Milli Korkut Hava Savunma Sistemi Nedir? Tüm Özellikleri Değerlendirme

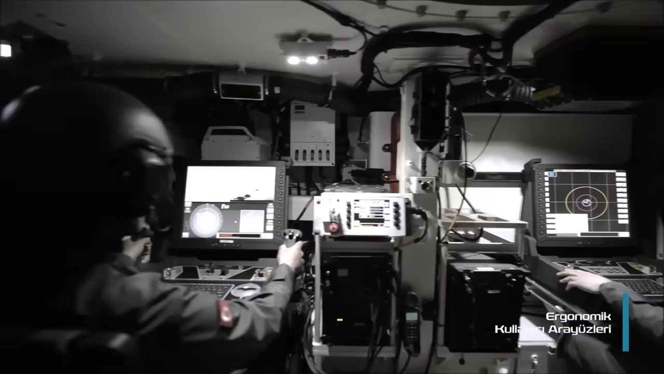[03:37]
olduğundan dakikada 30 devir yapan sabit sistemde sonuç daha garantili.